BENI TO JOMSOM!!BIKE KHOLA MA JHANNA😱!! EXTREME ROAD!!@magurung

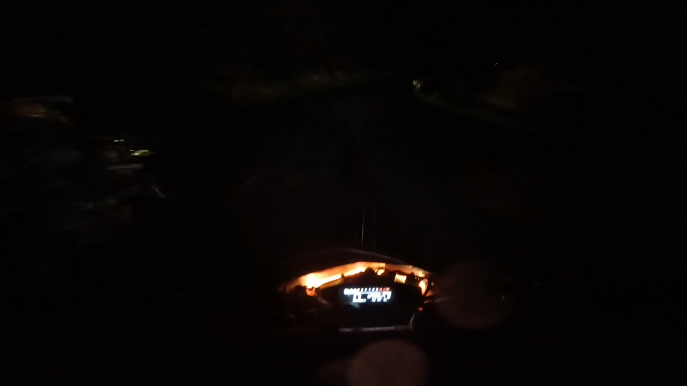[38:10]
सो हामी अब अगाडि गएर भेट्नेछौँ है. देख्न सक्नुहुन्छ एक थोपो पानी परेको छैन, ए तपाईँ भित्ता खाइ देखिसक्नु भयो होला.
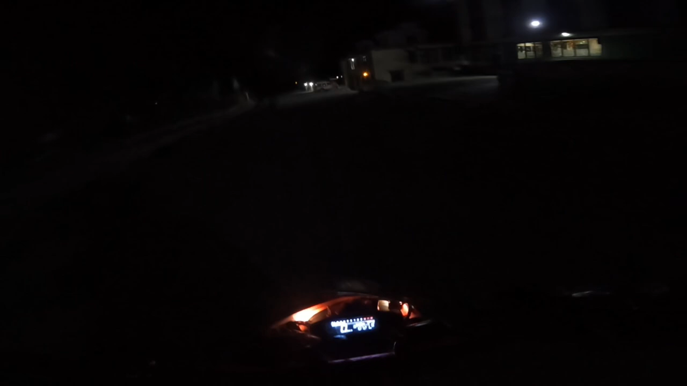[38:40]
अनि त्यसपछि 10 मिनट कति मिनटपछि जोमसुम आइपुग्छ अरे.
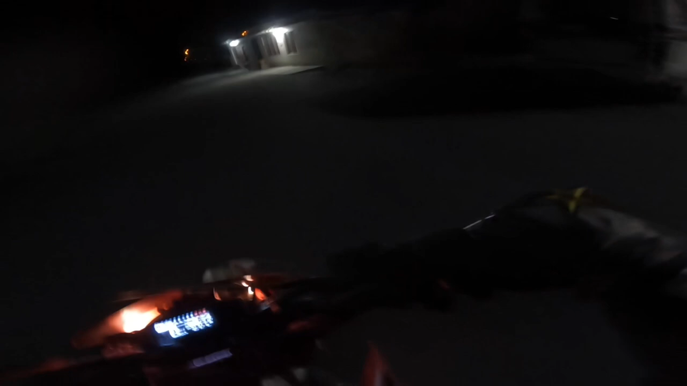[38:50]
ओ बोल्न नि कस्तो अप्ठ्यारो भयो क्या, जाडो के लाइटै अन नगरे रहेछ.
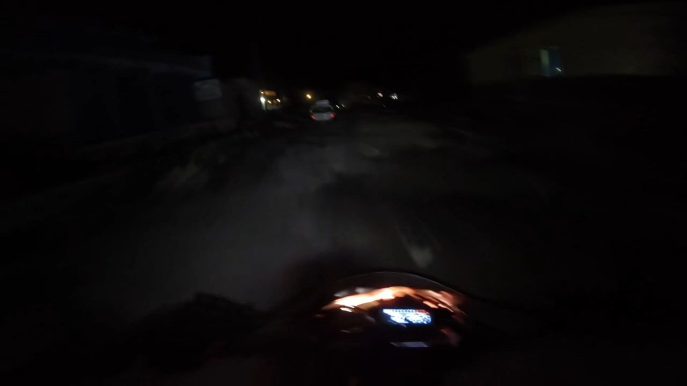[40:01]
सो गाइज, हामी कहाँ कहाँ बजारमा आइपुगेको अवस्था फेरि पनि है.
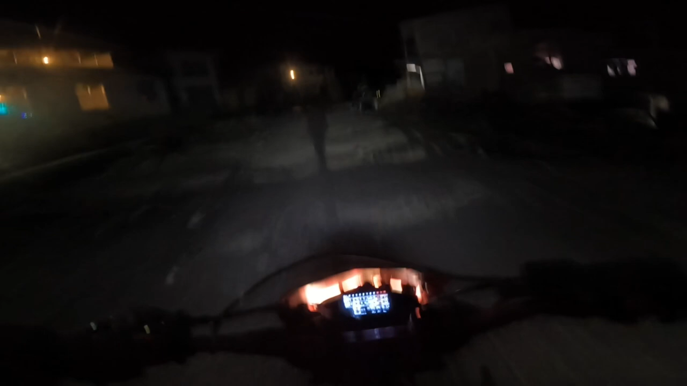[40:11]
सो कता हो यो, हामी बजारमा आइपुगे, कुन बजार हो है, यही जोमसम ल, यही रहेछ जोमसम गाइज.
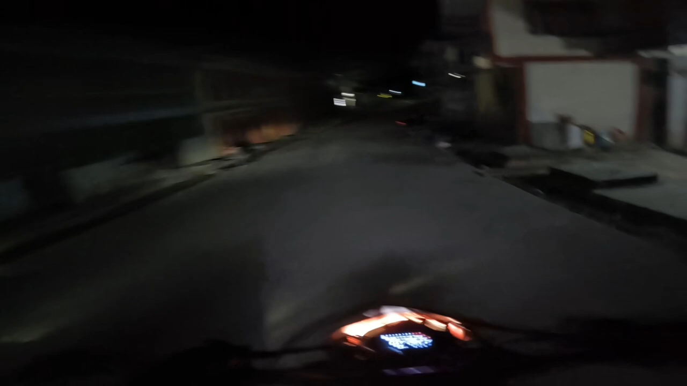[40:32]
जोमसम जोमसम चाहिँ आइपुगेको अवस्था है.
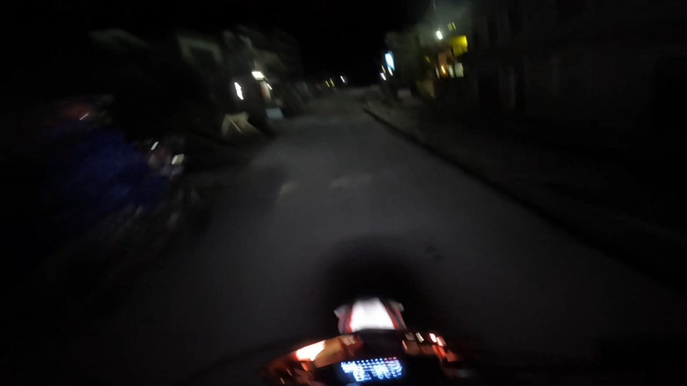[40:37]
यो चाहिँ के मन जोमसम गरेर सुसयो गाई, जोमसम आइपुगेको अवस्था. हामी